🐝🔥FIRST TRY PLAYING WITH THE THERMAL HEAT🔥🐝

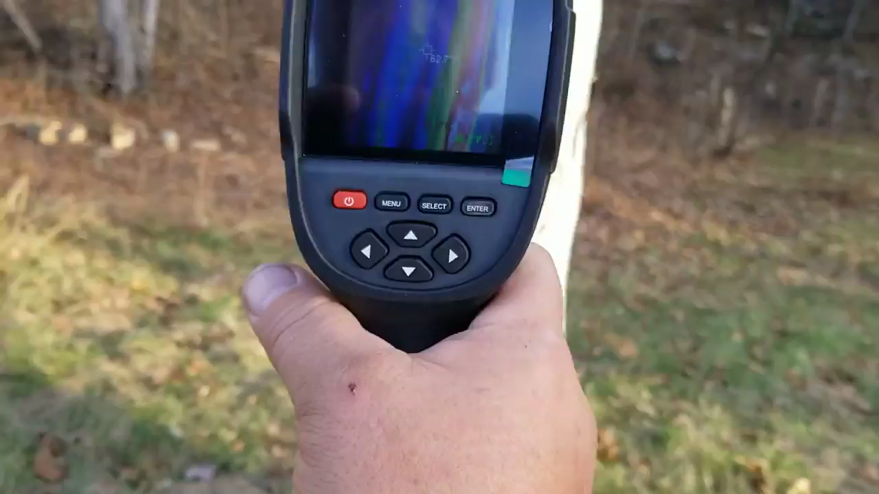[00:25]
And you can tell just from where the Sun's been hitting it the difference in temperatures
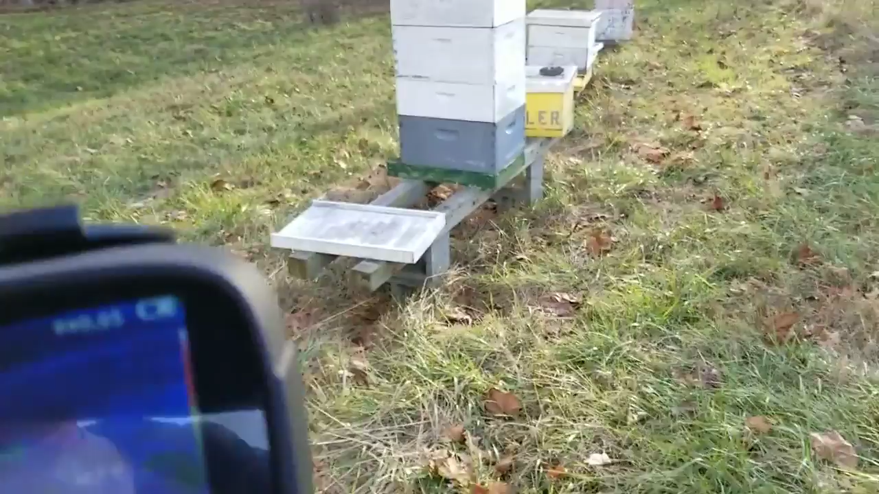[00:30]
But this big hive here You can tell there's not much Let me get the glare off it
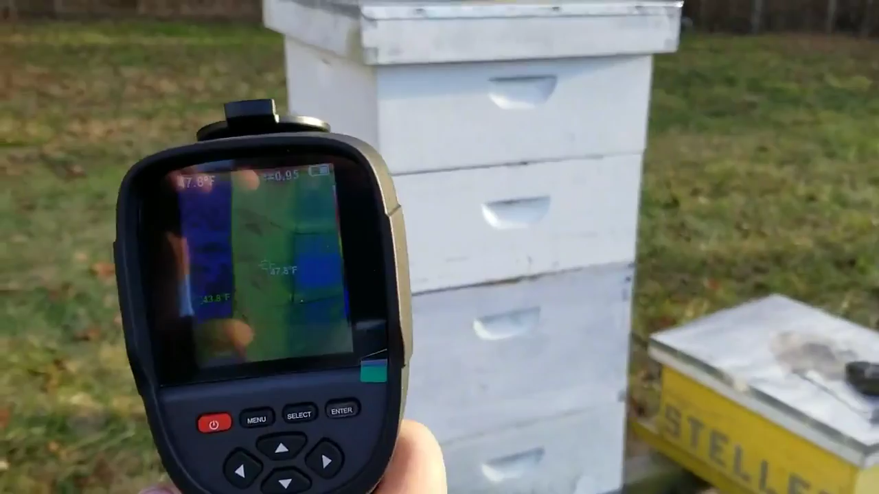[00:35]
There's not much activity here It's 44 degrees
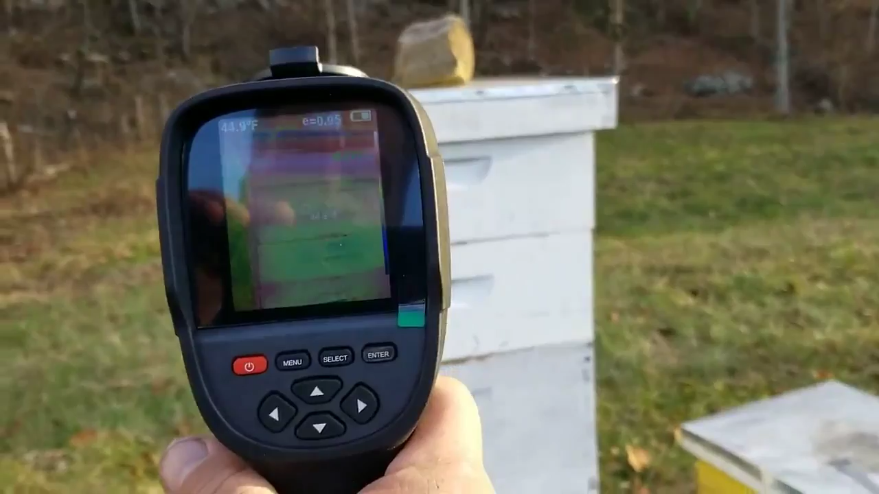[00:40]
All the way down. It's like oh boy.
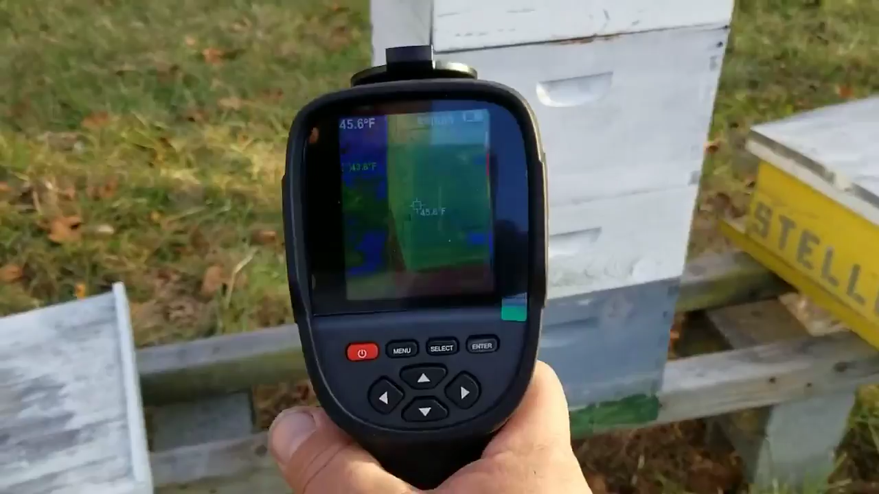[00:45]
That's not good But if you come around the front
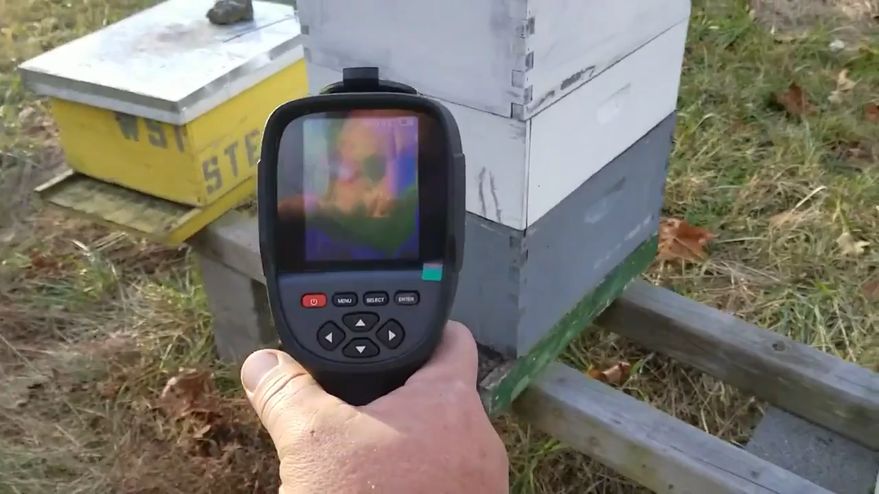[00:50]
You can see a big change They're right up here. It's only measuring 57.5 on the outside of the hive But you can tell they're right up front
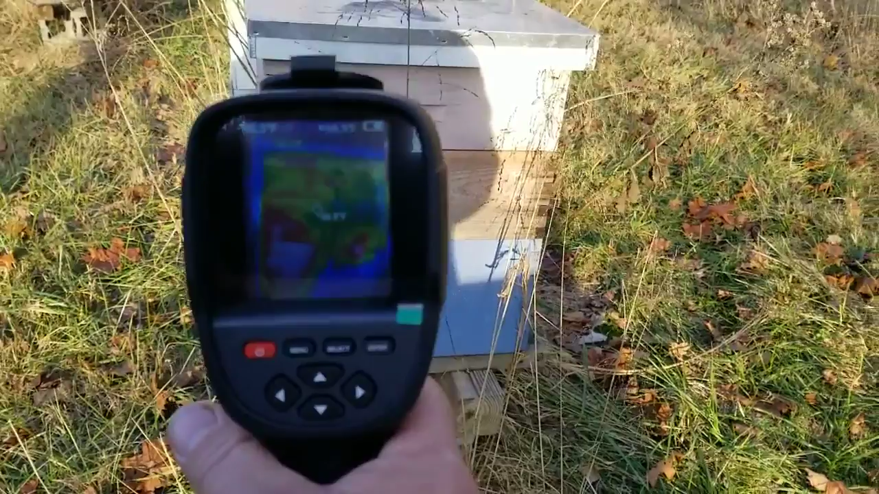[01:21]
Until it's heated all over There's a 68.6
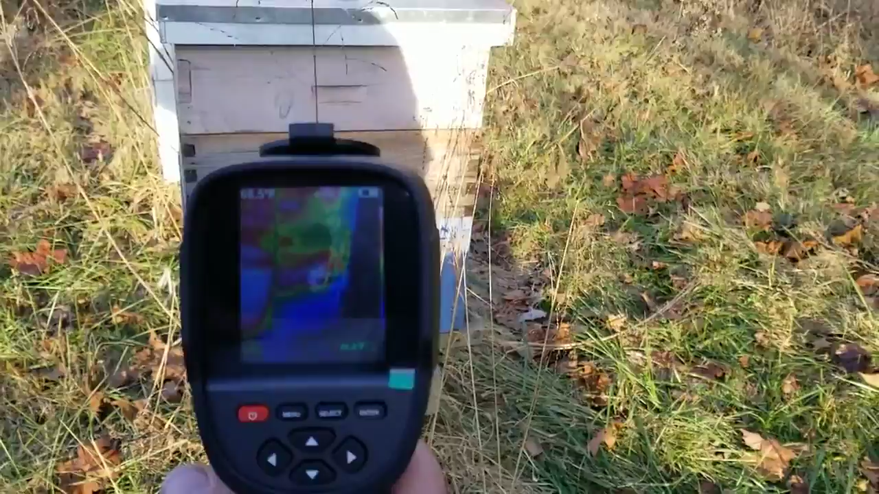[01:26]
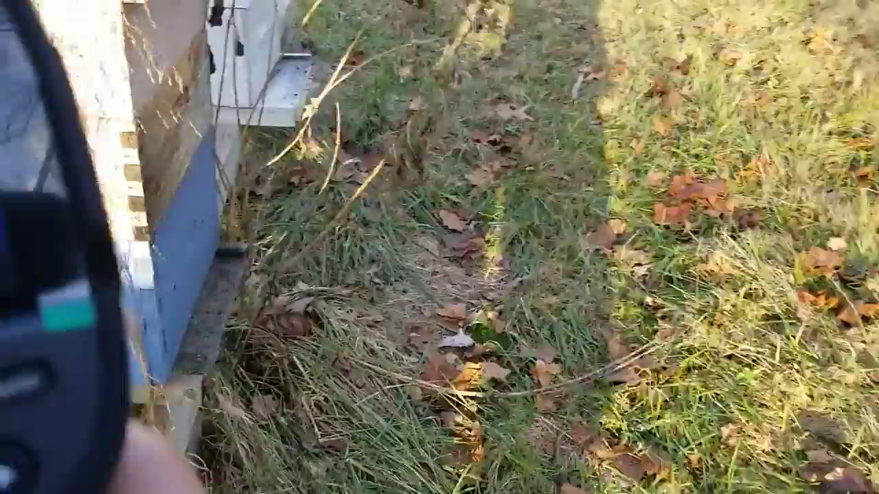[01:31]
And that's a sunny side, but they're also right down there on that side And winter it'll get a better reading
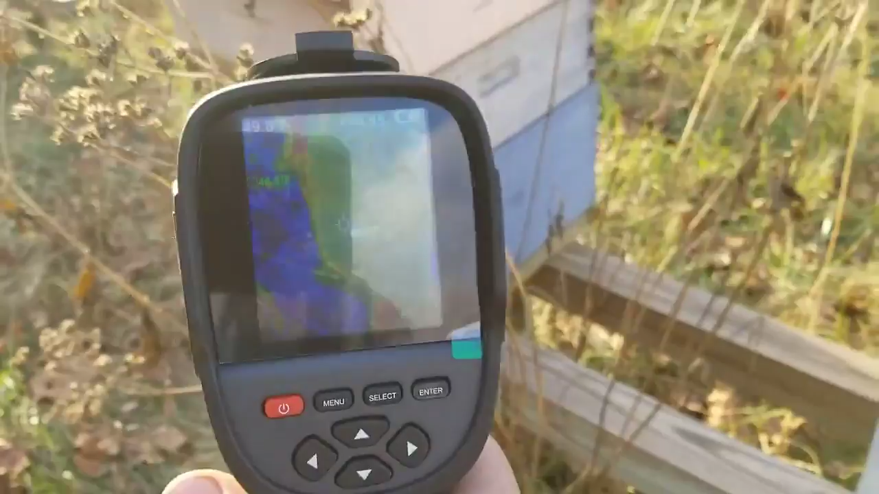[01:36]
Because the box will be even colder And a little bit of activity up back there Not much down there
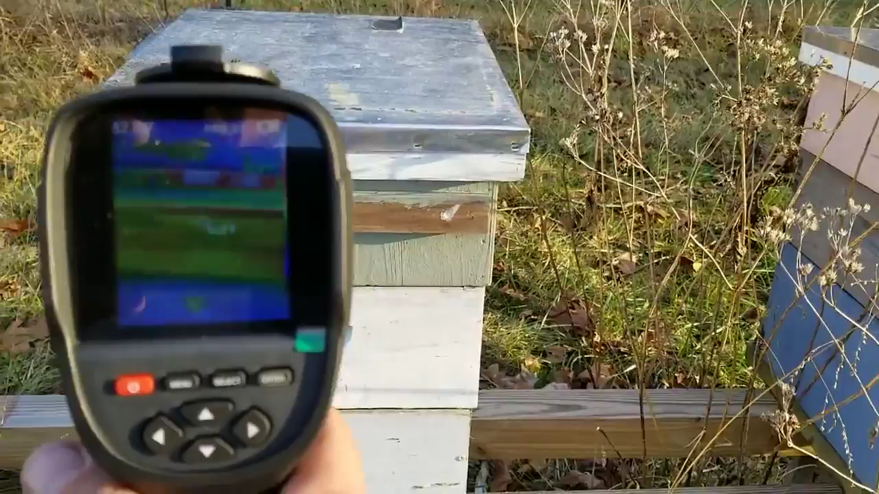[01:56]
If I got home sooner I would have checked in there
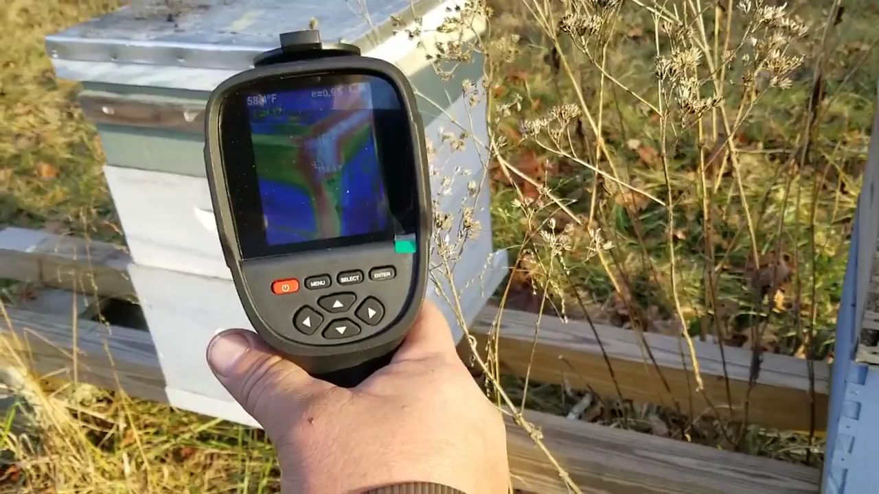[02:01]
Looks like they're mostly back here but then again that could be the sun you can see where the
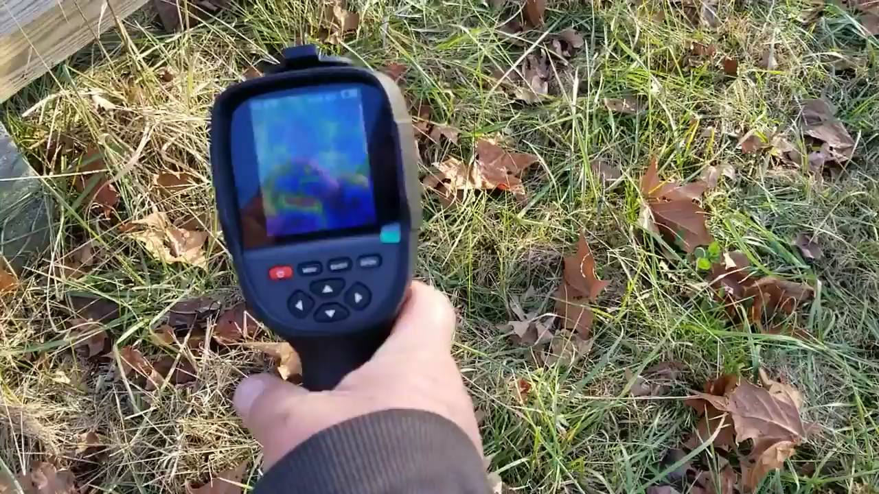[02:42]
You can change all the different settings Menu select enter all the different things that you can play with It's got the battery on there
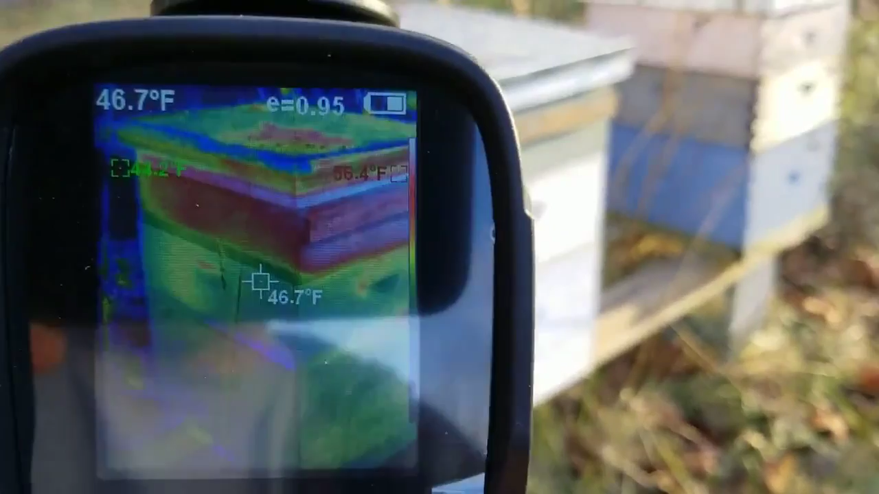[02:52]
On screen: spot 46.7°F
You know all kinds of neat stuff on there